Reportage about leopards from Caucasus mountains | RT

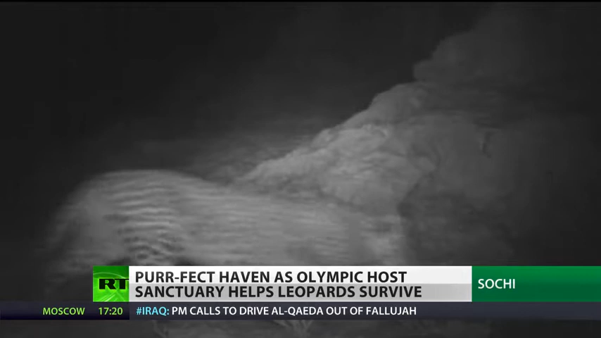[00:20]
Persian leopards, the smallest of the wild cats once stalked these mountains in the Caucasus.
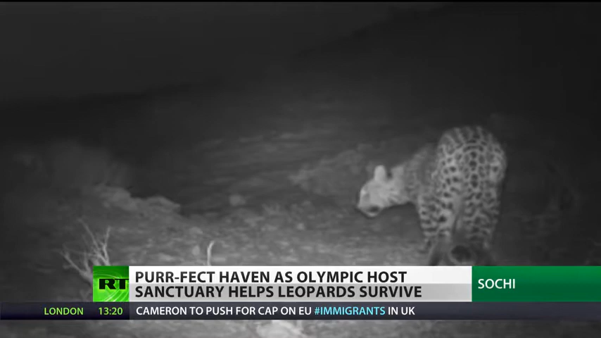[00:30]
Now, these solitary, elusive and skillful predators are being reintroduced to their natural habitat after 50 years,